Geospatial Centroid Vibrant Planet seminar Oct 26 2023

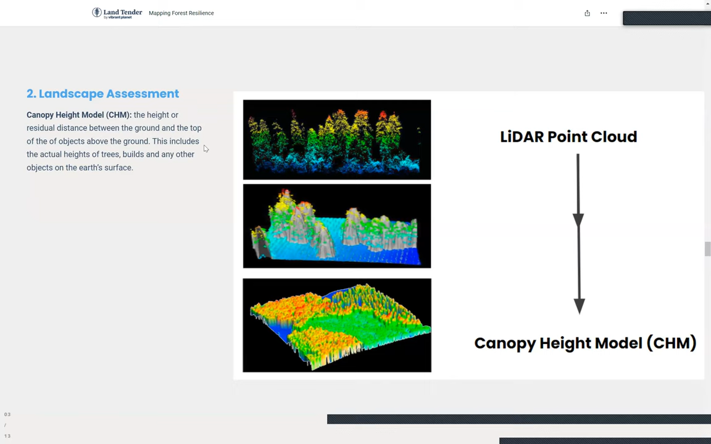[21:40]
a chm which is basically i'm not sure if you guys are dtms or dsms of the terrain very similar except this is trees we want to identify trees only and so um we just you know all these are data sources from lidar and post-process that down to one chm
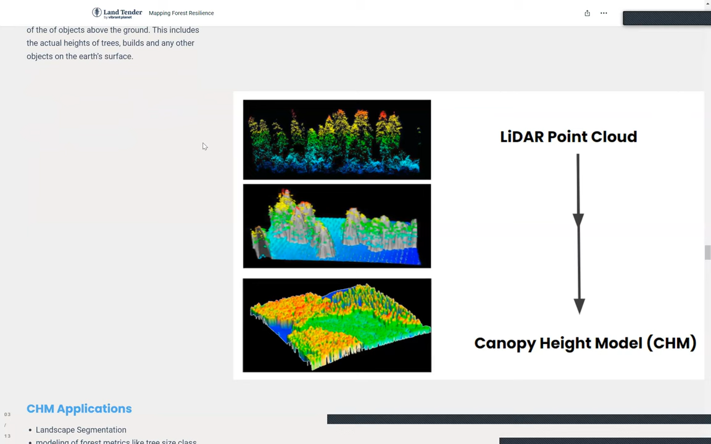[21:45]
uh yeah so here we have the different applications of the chm we can segment the landscape